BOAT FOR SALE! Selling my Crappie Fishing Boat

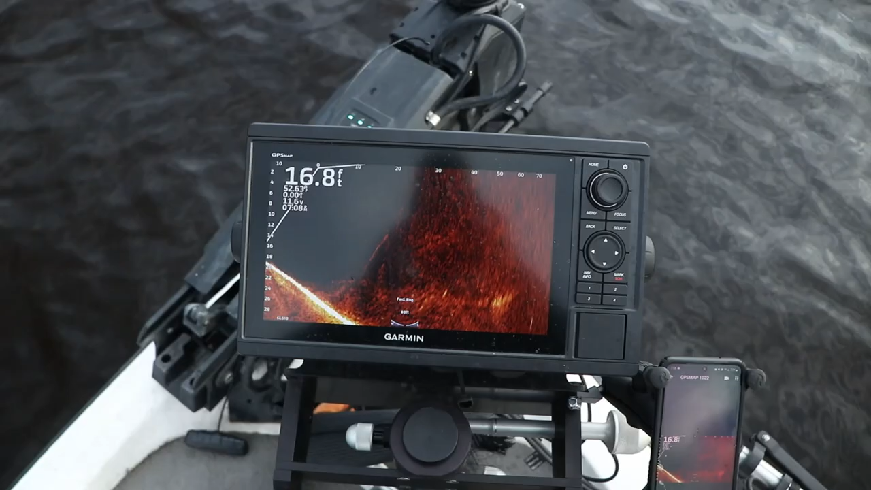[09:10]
On screen: depth 16.8 ft
Most of you probably recognize this right here. It's a community hole. Everybody knows about it. But a huge thank you to betterboat.com for sponsoring the video.